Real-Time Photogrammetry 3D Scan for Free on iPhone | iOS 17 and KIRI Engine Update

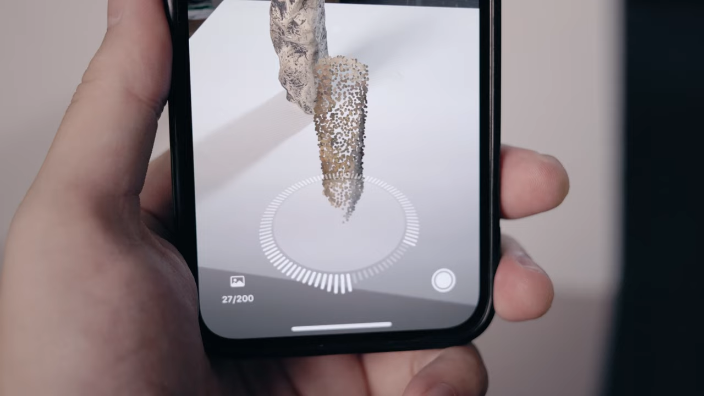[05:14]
During scanning, you can see the real-time point cloud generation. This is definitely LiDAR's work.